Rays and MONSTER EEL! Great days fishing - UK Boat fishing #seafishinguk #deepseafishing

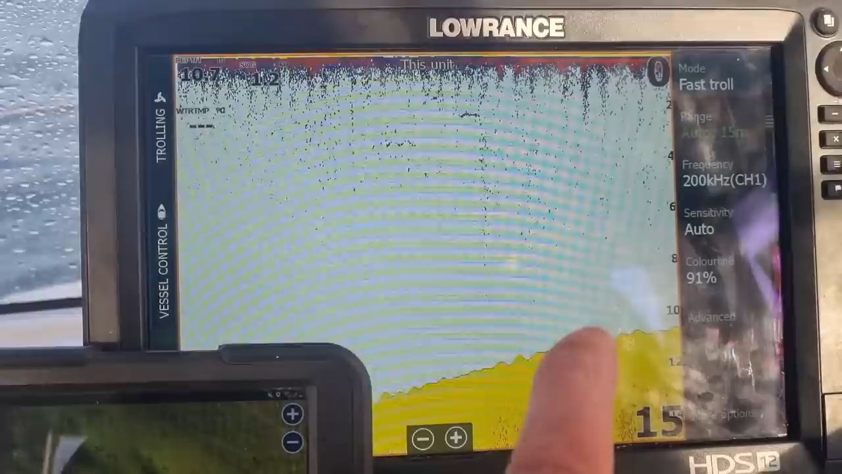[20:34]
Hopefully. We was down here a minute ago and there's a lot of fish there. Big balls of them. So. Um.
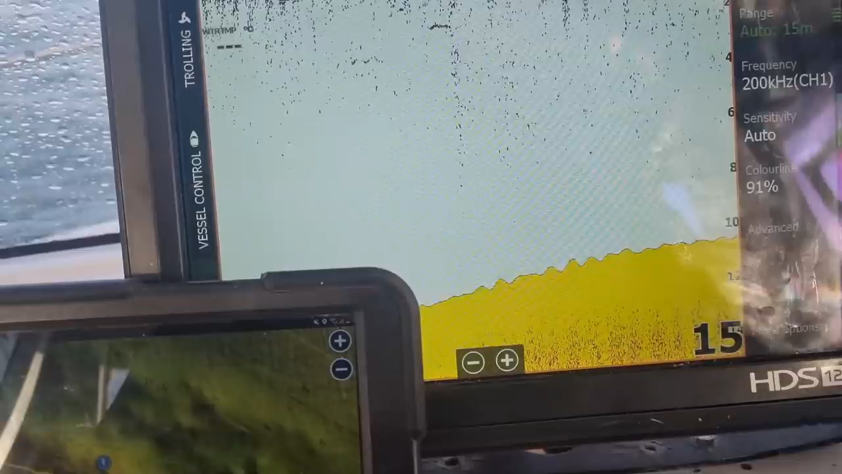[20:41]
It's either bait fish or it's bass. One or the other. But.
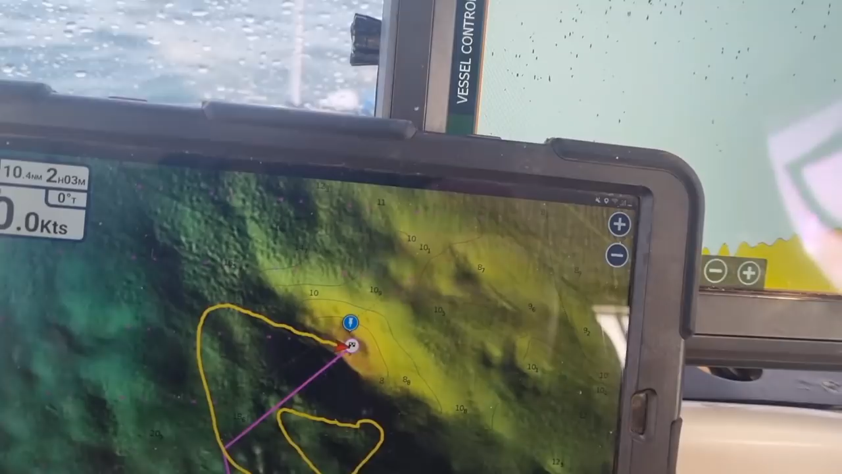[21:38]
There's no fish shown as of yet though. Just got to keep waiting. No fish.
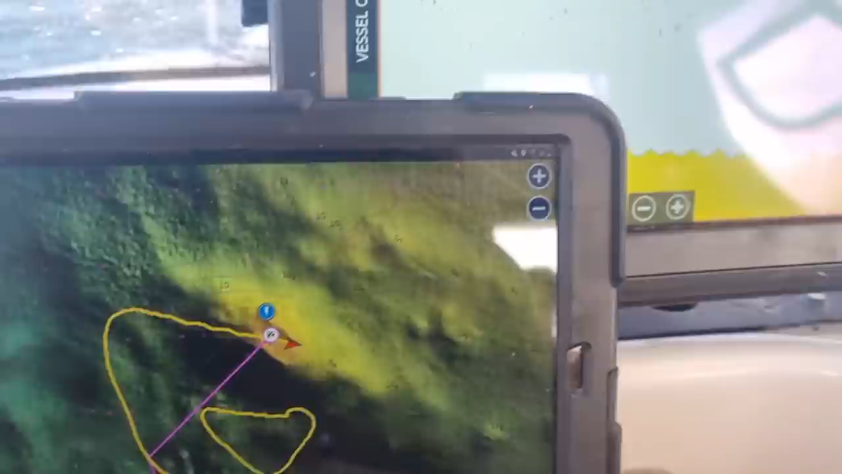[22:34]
As you can see if this one's completely blank. I'll wait just until it gets over the brow.